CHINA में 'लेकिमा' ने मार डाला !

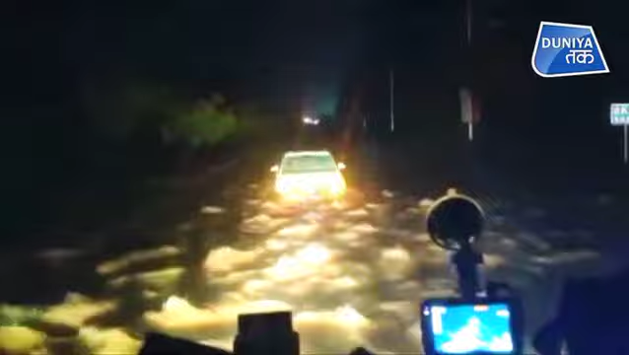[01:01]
देखे कि बीच से अलाब में कार बूरी तरफ हंस गई, लेकिन गनीमत रही, वक्त रहते,